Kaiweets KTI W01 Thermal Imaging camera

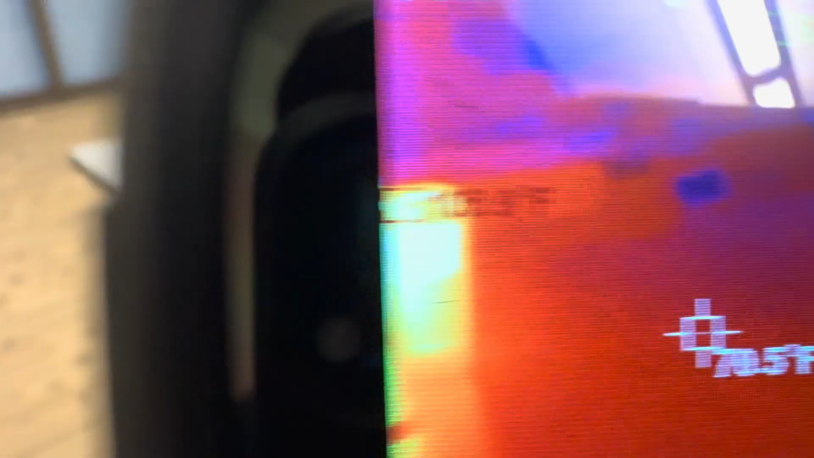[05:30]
Let's check out my coffee cup. Oh yeah.
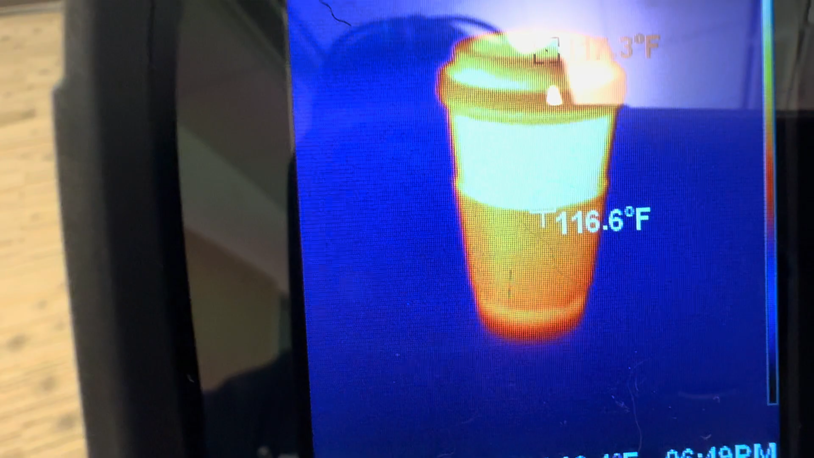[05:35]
On screen: spot 116.6°F
Coffee is hot. Over.
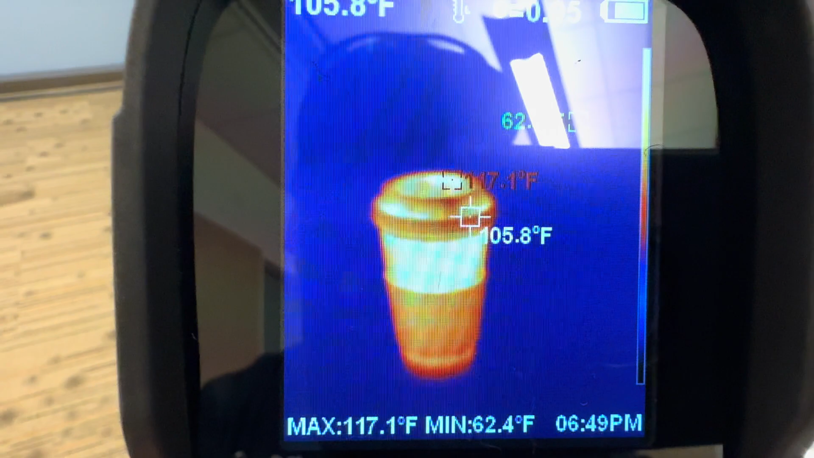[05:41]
On screen: spot 105.8°F, max 117.1°F, min 62.4°F
You can mess around with the color palettes.
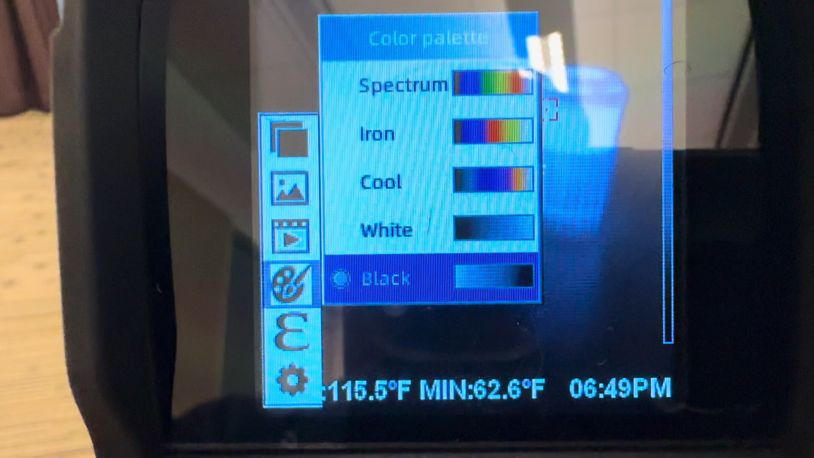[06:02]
On screen: min 62.6°F
Let's try the black background. Oh yeah.
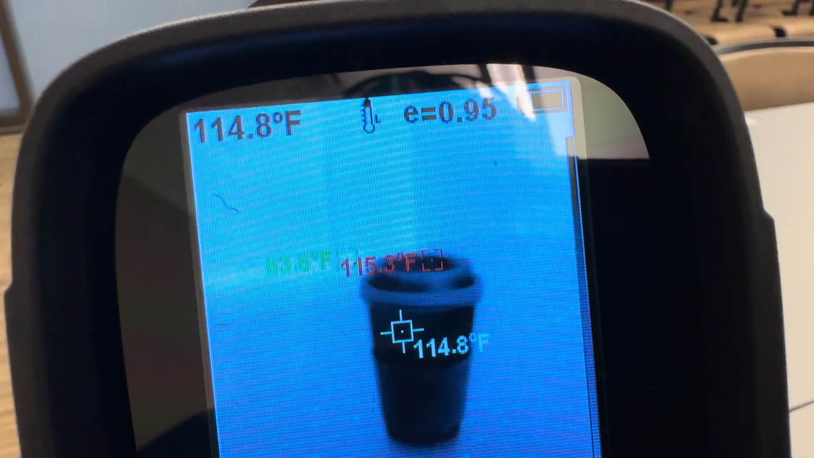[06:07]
On screen: spot 114.8°F
Look at that crazy looking. Let's try the predator setting.
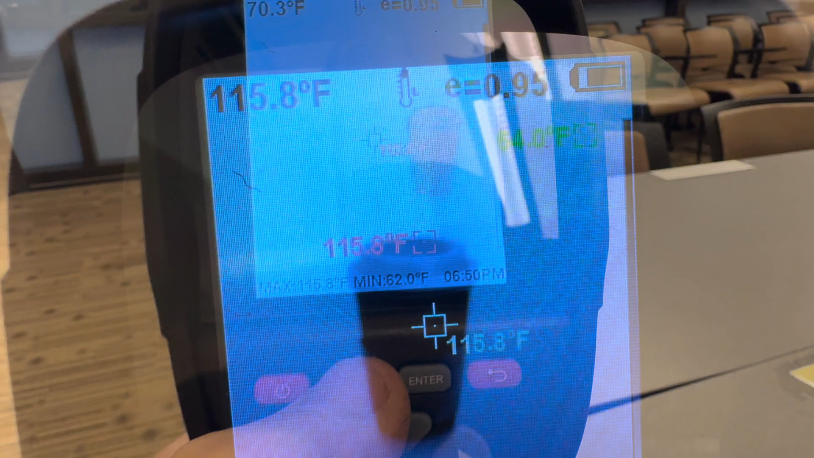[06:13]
On screen: max 115.8°F, min 62.0°F
Let's go menu. Go down the color palette.
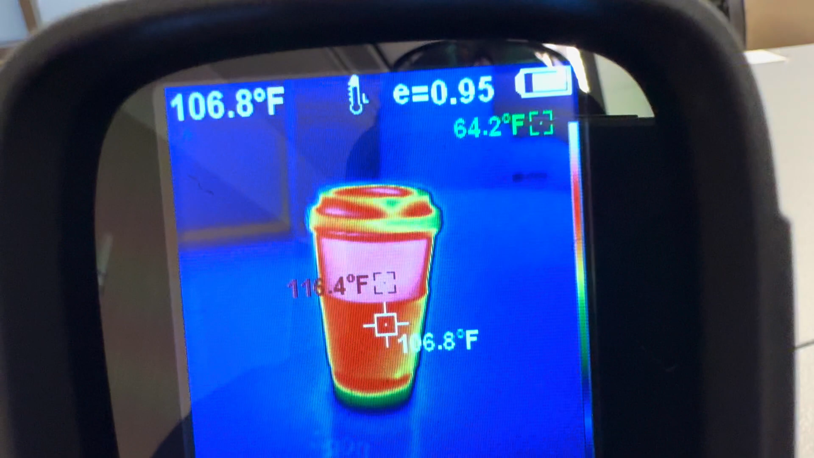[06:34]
On screen: spot 106.8°F
I still like the iron setting the best.
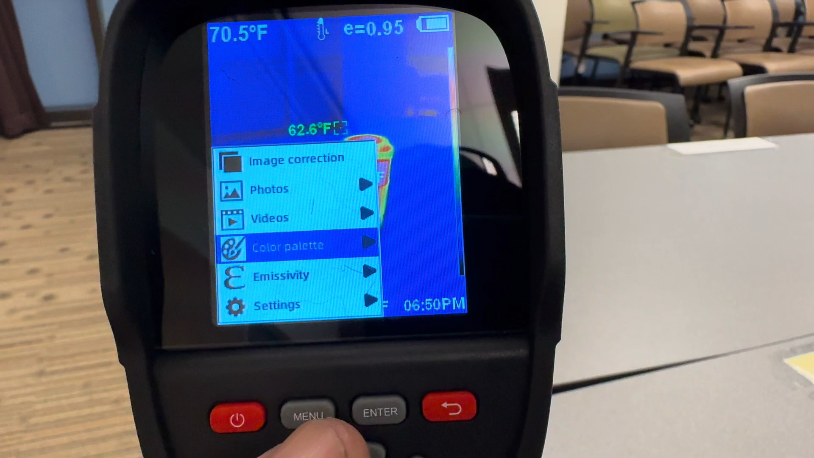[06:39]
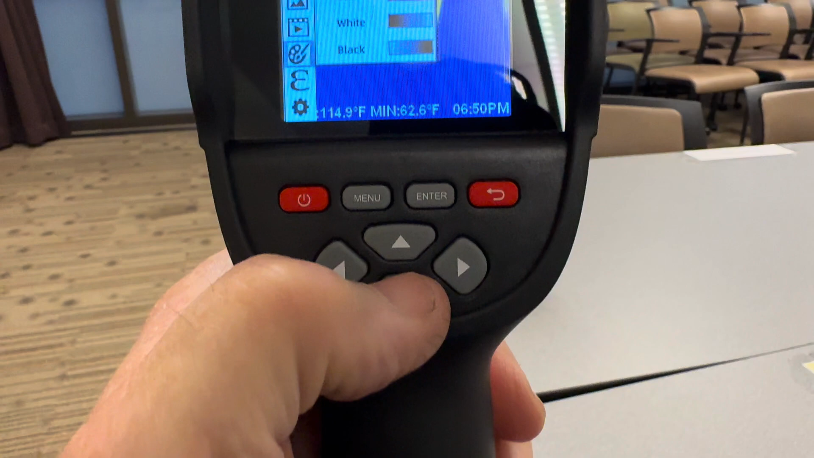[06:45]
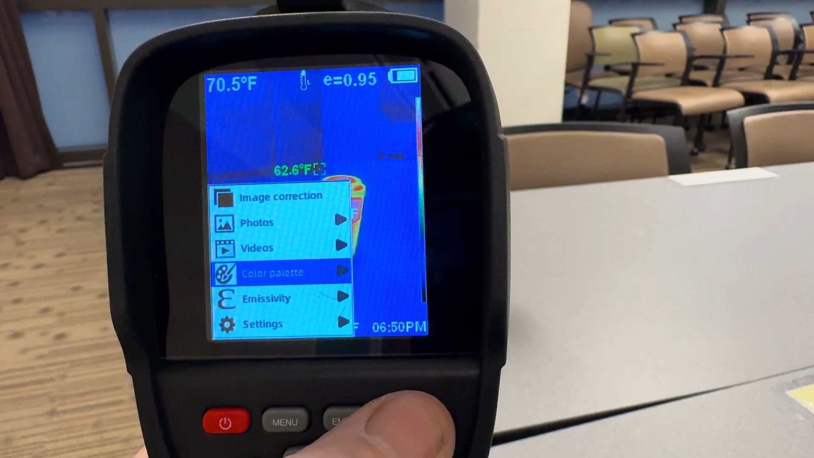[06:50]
There it is. There it is.
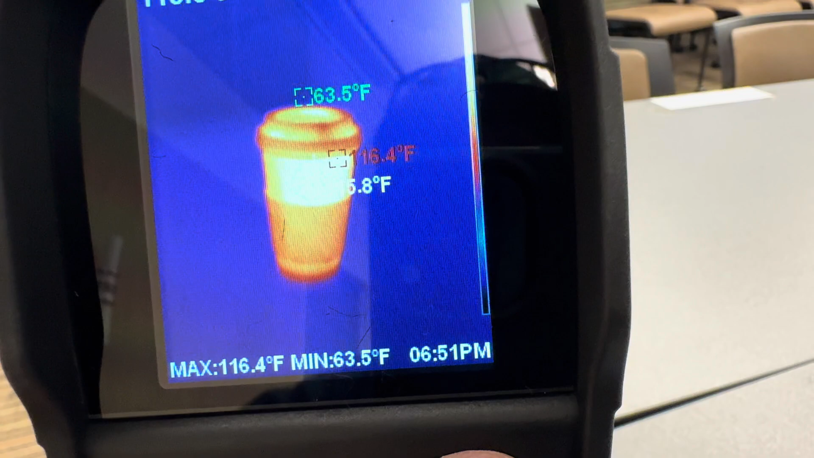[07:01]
On screen: max 116.4°F, min 63.5°F
So that's it. Here's the K-Wheats.